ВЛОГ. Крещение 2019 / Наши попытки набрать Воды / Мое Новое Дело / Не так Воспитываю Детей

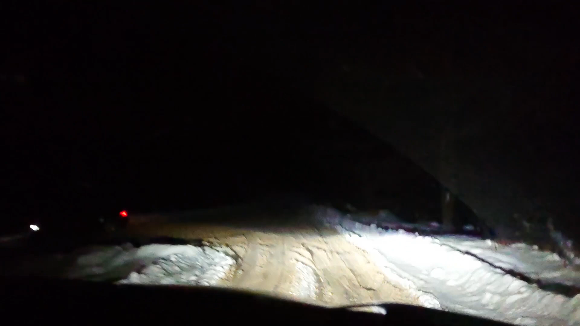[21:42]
Вот приехали мы на родник за водой, и то смотрите.
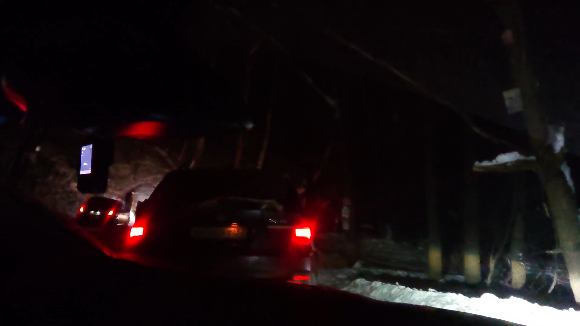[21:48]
Очередь, везде сегодня очередь. Так, наконец-то у нас папа набирает воду.